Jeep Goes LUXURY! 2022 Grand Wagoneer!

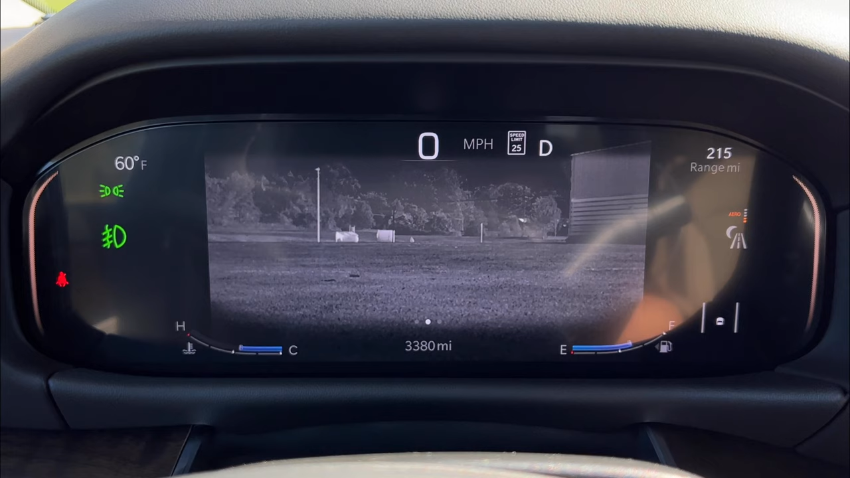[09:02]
which you can actually view in daytime like I am right now.